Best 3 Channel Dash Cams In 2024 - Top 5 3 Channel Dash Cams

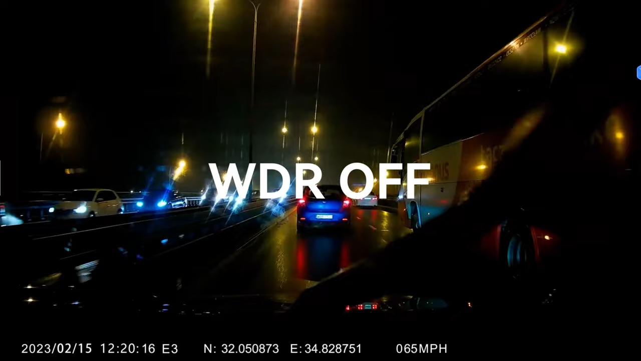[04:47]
Equipped with WDR and HDR technology and upgraded Starvis image sensors in the front camera,
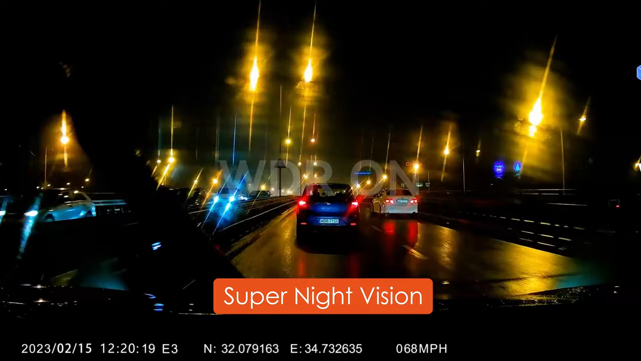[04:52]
the dash camera will automatically balance the light and dark areas and capture clear videos and image footage even in poor lighting conditions at night.
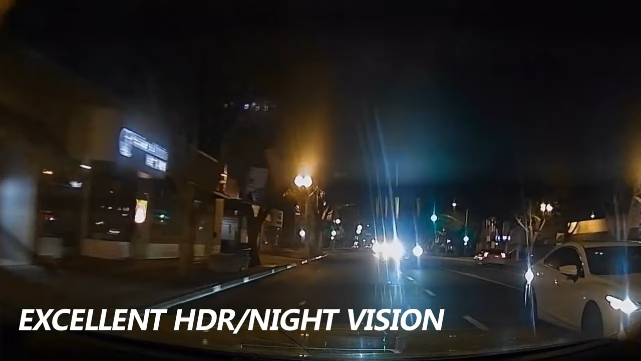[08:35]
The superior HDR technology allows the camera to perform optimally in any lighting situation by adjusting the exposure to create balanced images and footage.